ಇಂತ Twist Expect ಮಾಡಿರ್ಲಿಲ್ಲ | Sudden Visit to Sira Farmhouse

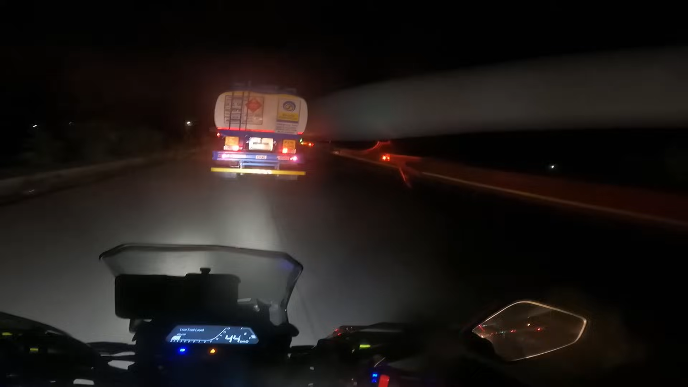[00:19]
ಇದನ್ನ ಯಾವಾಗ್ಲೂ ಎಲ್ಲರೂ ಒಂದ್ ಕಡೆ ಸ್ಟಾಪ್ ಮಾಡಿ ನಿಲ್ಸಿರೋದನ್ನೇ ನೋಡಿದ್ದೆ. ಯಾವತ್ತು ಮೂವಿಂಗ್ ಅಲ್ಲಿ ಇದ್ದಿದ್ದು ನೋಡೇ ಇರಲಿಲ್ಲ.
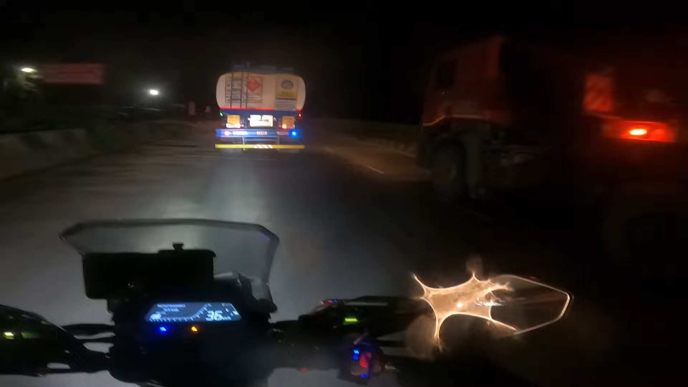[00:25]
ಏನ್ ರೋಡ್ ರೋಡೇ ಹೋಗುತ್ತಪ್ಪ ಅದು ಪಶು ಉದ್ದಕ್ಕು.
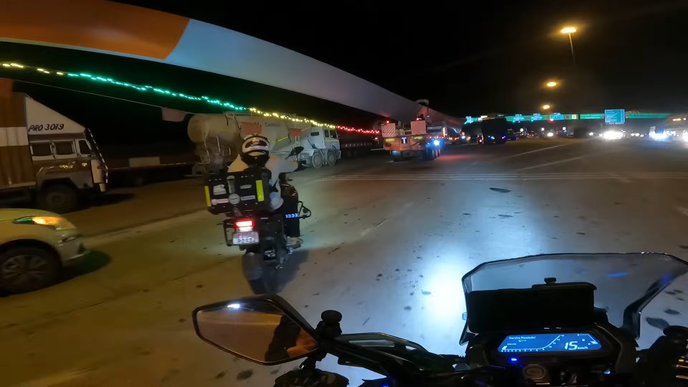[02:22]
ನಾವು ಲೆಫ್ಟಿಗೆ ಹೋಗ್ಬೇಕು, ಇದೊಂದೇ ದಾರಿ ಇರೋದು ನಮಗೆ.
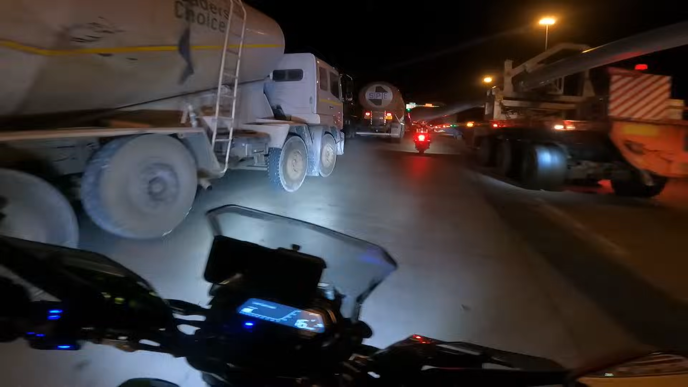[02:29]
ಇಷ್ಟು ಉದ್ದ ಇದೆ, 1 kilometer ನಿಂತವ ಗುರು ಇವು.
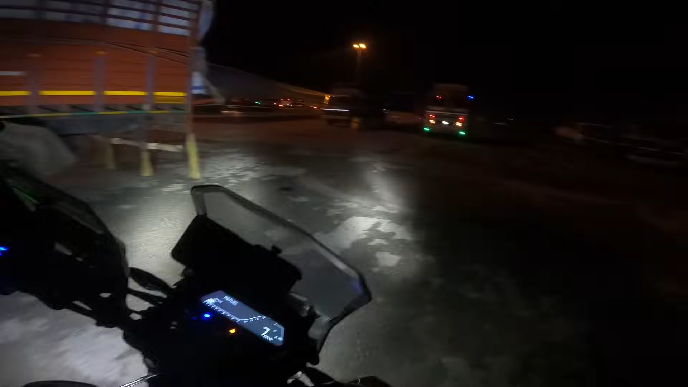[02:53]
ಇಲ್ಲಿ ಎಲ್ಲೆಲ್ಲಿ ಟ್ರಕ್ಗಳು ನಿಲ್ಸಿರ್ತಾರೆ ಏನು ಕತೆ ಗೊತ್ತೇ ಆಗಲ್ಲ ಗುರು.
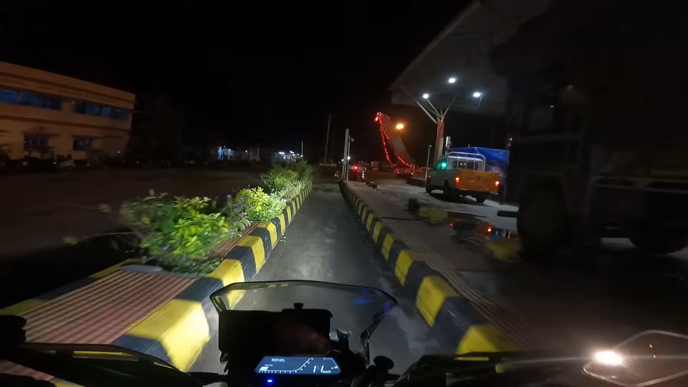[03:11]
ಇದು ಪಾಸ್ ಆಗ್ತಾಯಿದೆ ನೋಡ್ರಿ, ಹೆಂಗೆ ಪಾಸ್ ಆಗ್ತಾಯಿದೆ, ಅಲ್ಲಾಡ್ತಾ ಇತ್ತಿದು.